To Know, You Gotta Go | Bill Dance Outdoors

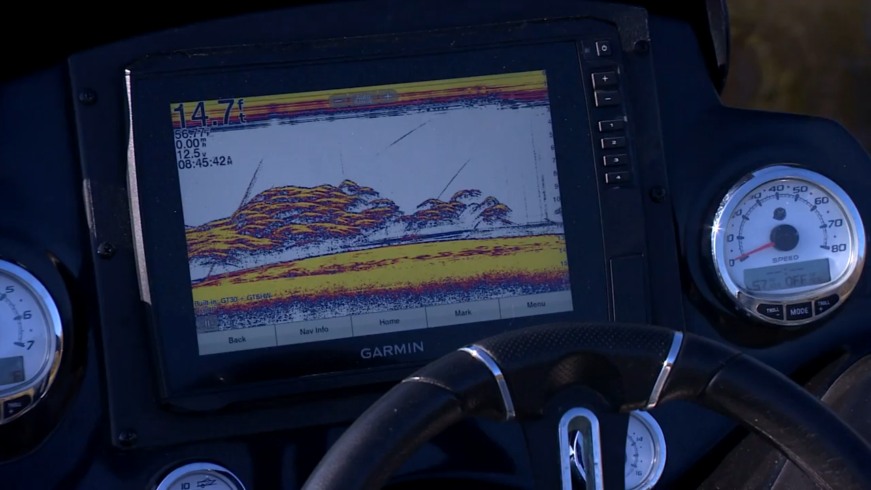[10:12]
On screen: depth 14.7 ft
they're running it seem like they're running from 12 to about 14.
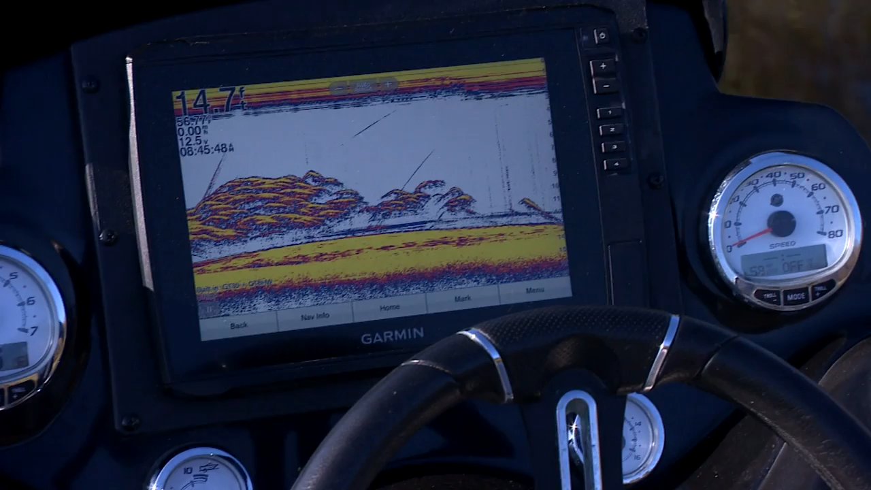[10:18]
of course this river bug is is also helping to create a slow fall water temperature is running about 57 degrees